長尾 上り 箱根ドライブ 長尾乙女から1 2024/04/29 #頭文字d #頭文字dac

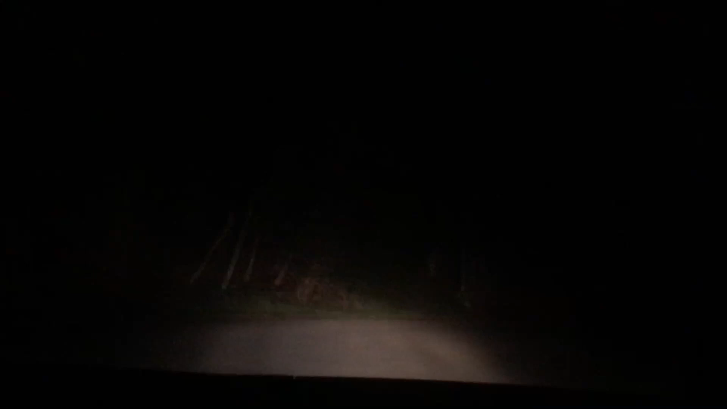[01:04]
真っ暗すぎるね暑いエアコンポンポンベンサー出る、出る、出る結構、暑いなんか、熱い長尾野も楽しいよねうん、まあ、変なのいんだけどまあねあったの生地がピロピロピロピロってくるじゃんうーん、なんかいそうてか、